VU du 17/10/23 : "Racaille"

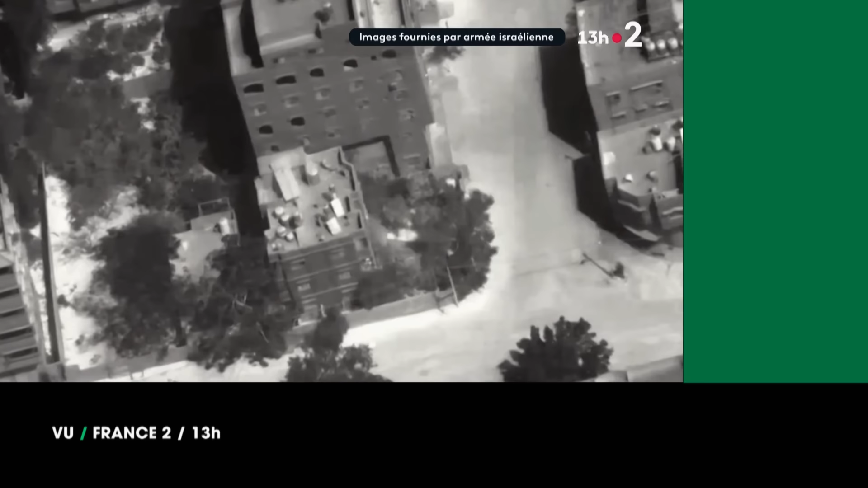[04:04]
-"Une frappe sur ce que l'armée israélienne affirme être un bâtiment du Hamas et l'annonce par Tsaal.